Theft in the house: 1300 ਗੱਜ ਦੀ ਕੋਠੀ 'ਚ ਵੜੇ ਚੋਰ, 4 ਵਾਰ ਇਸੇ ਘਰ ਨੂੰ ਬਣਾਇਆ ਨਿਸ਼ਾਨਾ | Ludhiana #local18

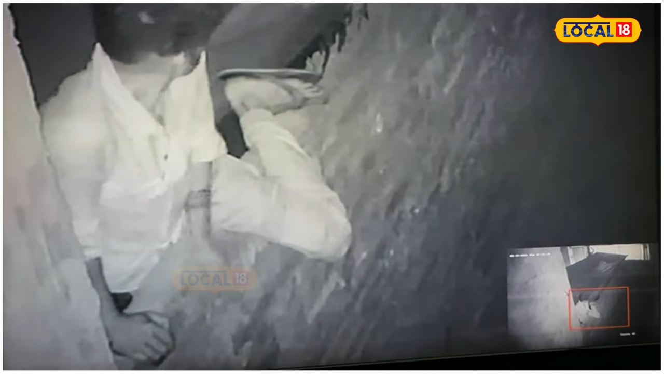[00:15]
एक चोर आया आते उस तो तिन दिना बाद फेर तो उसने चोरी किती दुबारा